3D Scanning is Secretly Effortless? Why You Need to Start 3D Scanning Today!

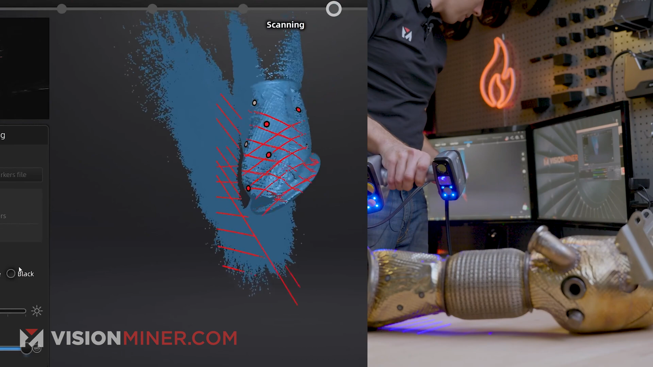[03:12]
or something that you know as i'm scanning something like oh let me move it a little bit oh yeah sometimes this happens where if you're in this mode it gets a little bit of this and that or whatever and